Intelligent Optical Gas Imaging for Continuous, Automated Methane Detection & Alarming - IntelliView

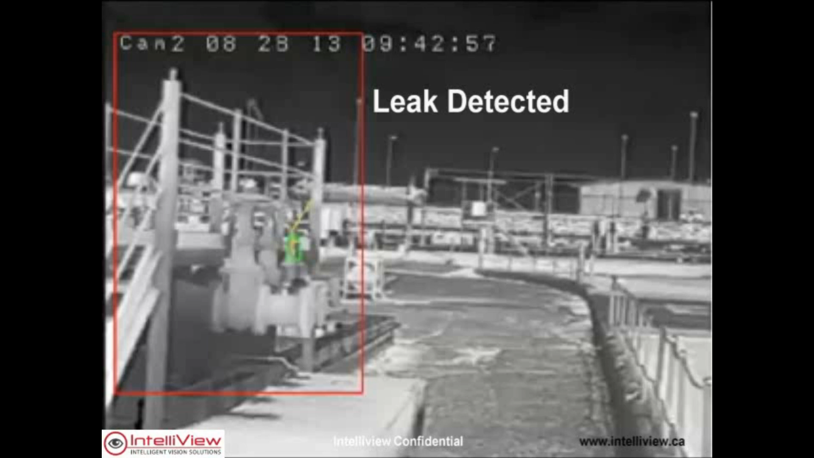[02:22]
at the six second mark it confirms and sends a still thermal and color picture and a video to a monitoring center anywhere in the world it's that fast and alarms can
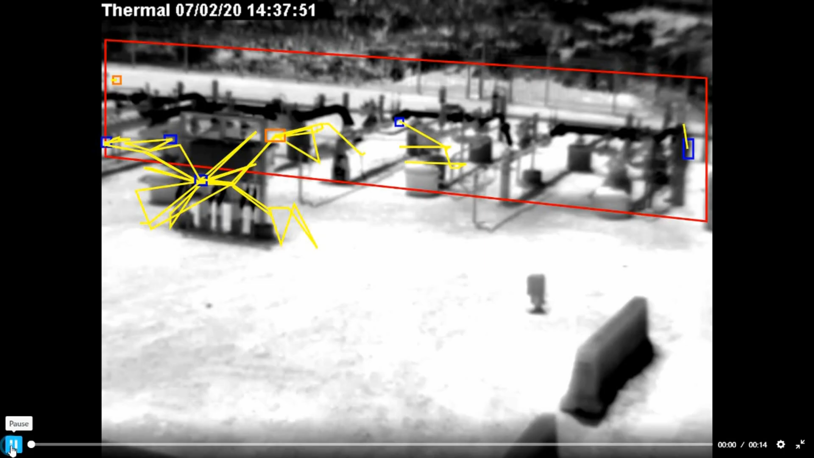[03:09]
here's the DKMM at work detecting a methane release that occurred at a site in Colorado this clip is an actual alarm video that was sent to an operator showing 13 seconds of what the analytics saw prior to
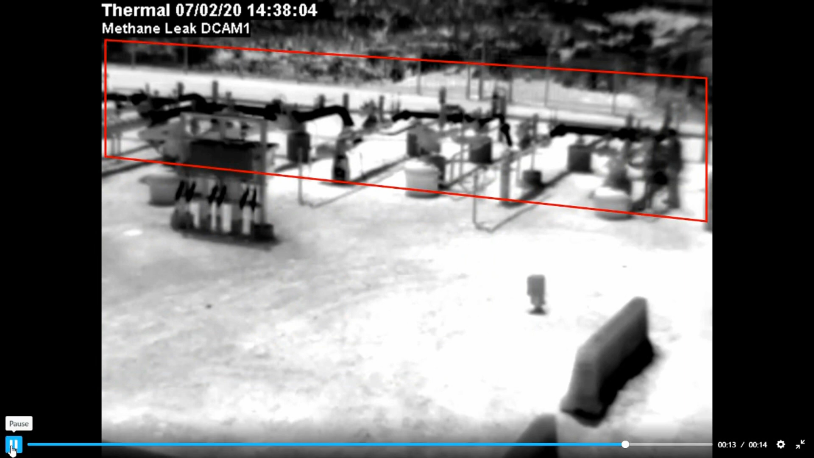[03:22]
alarming you'll see it's a busy screen on the right is a maintenance worker opening a valve where methane is being released the red box is the area we are monitoring and
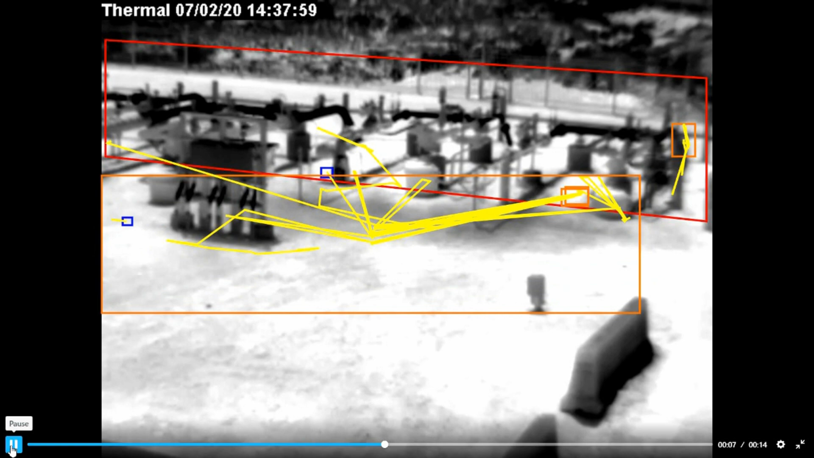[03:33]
the yellow lines are pixel changes that the analytic is tracking to see if there are enough changes to indicate a leak if movement persists for 20 seconds an alarm is sent
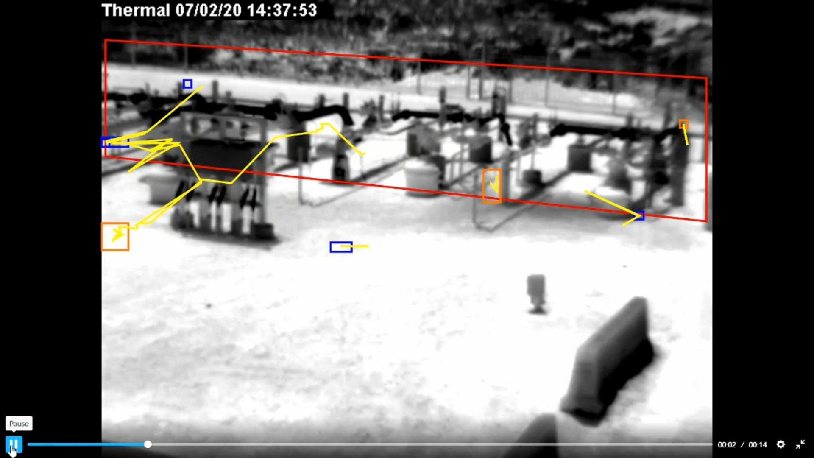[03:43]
this release was detected from 40 meters from a DKMM in July of this year the methane release was at least one gram per second what the DKMM allows